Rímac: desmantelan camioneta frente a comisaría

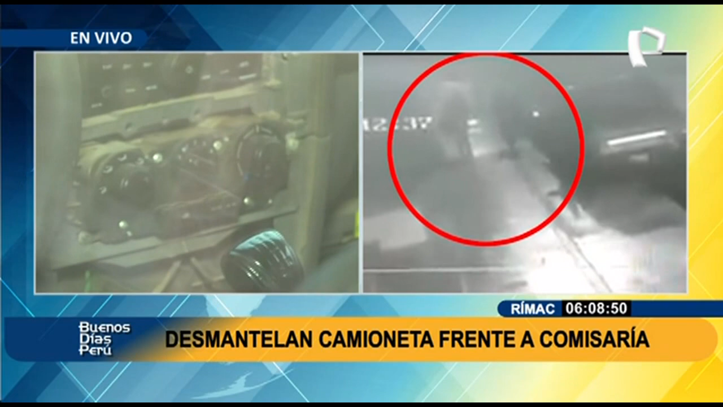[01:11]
En realidad ingresaron a esta unidad y se llevaron todo lo que en realidad pudieron. Estamos hablando de dos sujetos, cámaras de seguridad.